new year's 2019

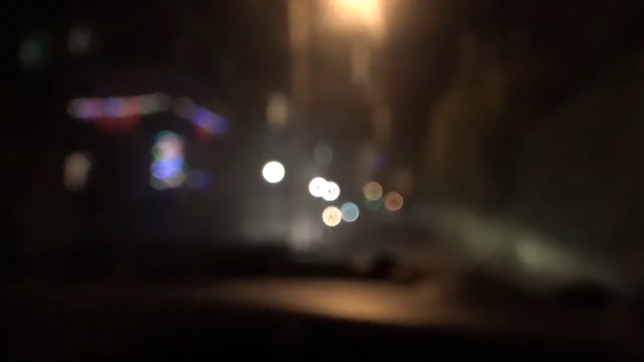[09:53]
Windows foggy too, right? Won't be for long. definitely colder.